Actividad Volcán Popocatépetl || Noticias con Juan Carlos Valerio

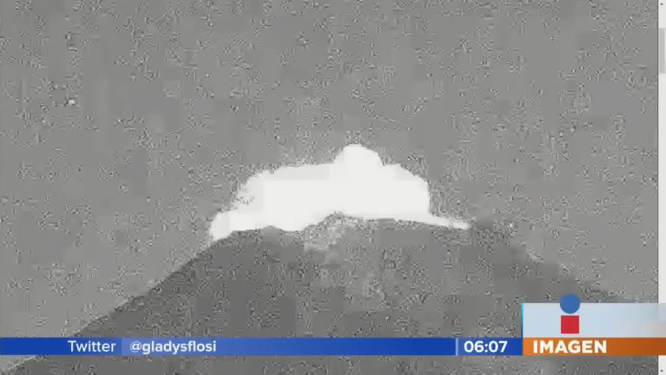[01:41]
no significa que haya algún tipo de relación o que vaya a tener un incremento en su actividad del volcán Popocatépetl. Así es como se ve el popo a esta hora,